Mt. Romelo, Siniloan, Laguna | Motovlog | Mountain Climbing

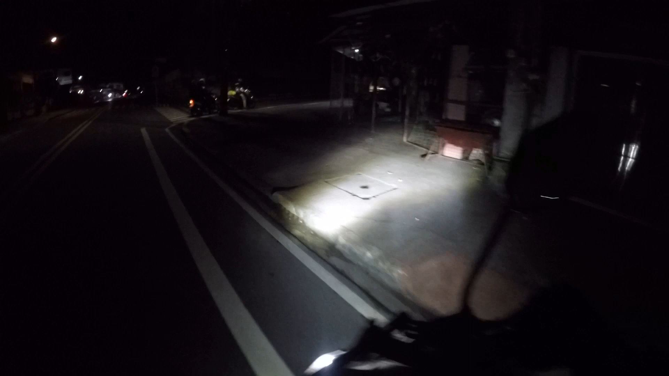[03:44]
Puta na, iba na susundan ko. Yung tatlo, kala ko kayo yun.
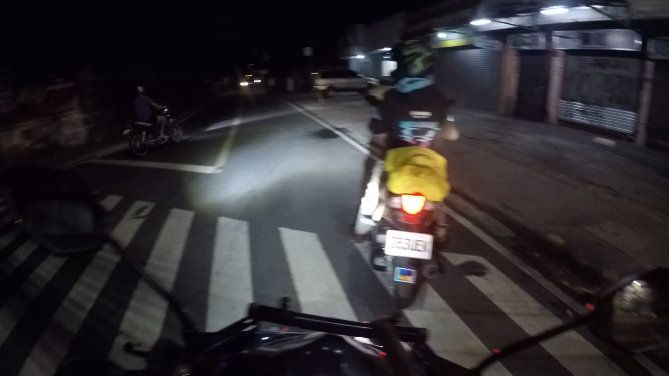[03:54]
Ay, parang nga to. Ayun nga, sinusundan ko sila eh. Doon o, pag ganun sila o. Tawa ka na lang. Saan ba tayo didiretso? Hindi ko nga alam eh. Masinag kasi dapat. Masinag? Di masinag na tayo magkita-kita.
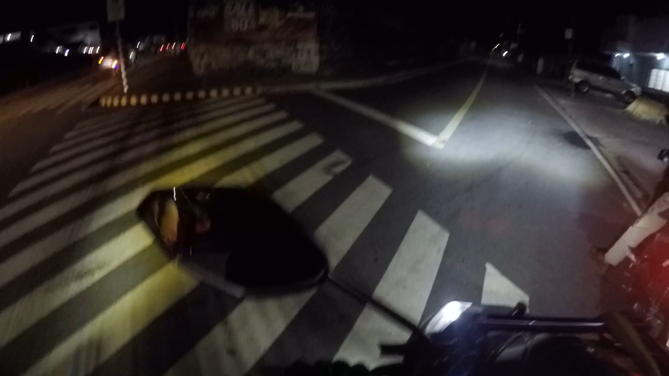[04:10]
Nagulat ka ko, iba na sinusundan ko. Oh, ba't hindi na sila? Tara. Dito pala, naliligaw na. Dito na lang sa markina, nagkalito-lito na.
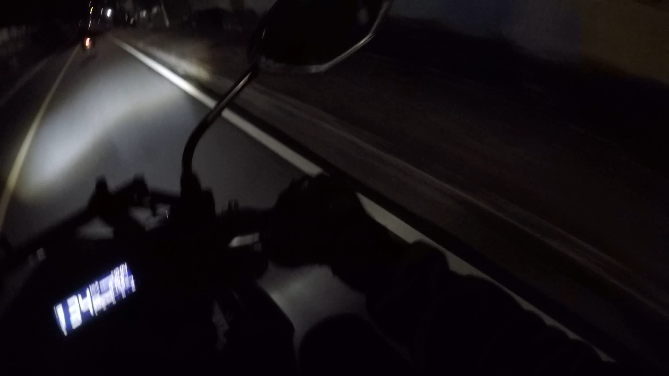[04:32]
Hindi na nagka... Hirap talaga pag wala mga palatandaan. Gaya nito, bila lang kami magsama-sama. Hindi pa namin kapisado yung mga motor namin. Kaya nagkalito, nasundan ko kanina, iba. Daming truck mga kaaling, nako.
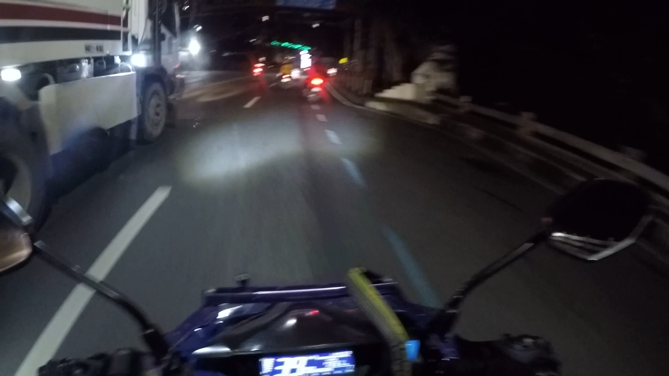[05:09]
Anak ng kumpare ko. Hindi kami nagkakitaan mga kanin, mga kasama ko. Yung sa likod yung iba, nasa unahan. Kasi masyado maraming sasakyan ngayon.